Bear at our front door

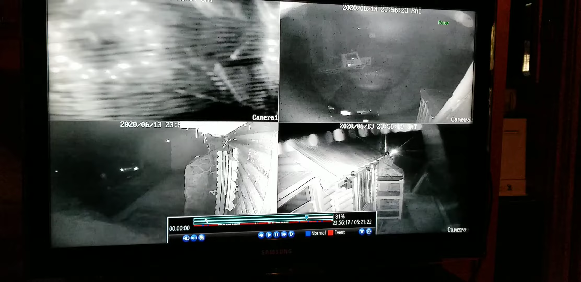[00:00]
Click. Can I talk now? It's still on pause. You gotta get the arrow on the blue arrow. See the arrow? Yeah. Move it down to the blue arrow down there and hit play. Right here? Nope. Down at the bottom right there. Play. It's still on pause. Hit the pause button then.
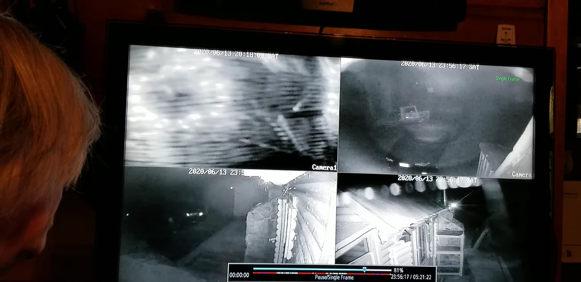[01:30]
Okay. It's going. Okay. We had a bear attack our ice chests last night. We're here in Tamarack at our cabin. These are the security cameras. And he's going to come in from the left. Big white bear. In the top right screen. Top right? Okay.
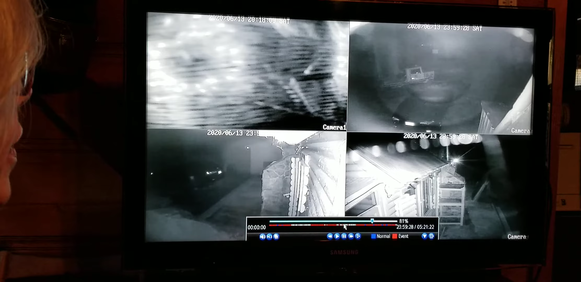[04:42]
He's sniffing around inside the ice chest right now. Dang. You could just move that chimney. Taking his time. Yeah, he sure is. It's probably licking the insides of the ice chest.
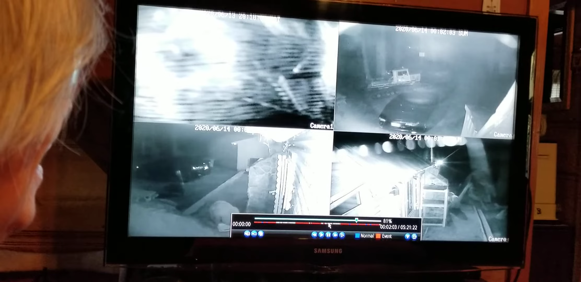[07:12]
He's a big bear. That's a really big bear.
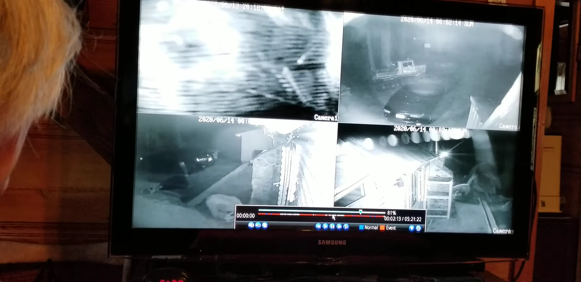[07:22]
He's trying to step on it. He's got the top off now. There we go. He's got his head in it. See? He's got his head down in it. And he's looking around. Uh-oh. Oh, right to the, oh. He heard something, yeah. Maybe he heard our cat. Maybe he heard Gigi. She's our wacky cat. Oh, look at those eyes. Okay, now he's going to come back.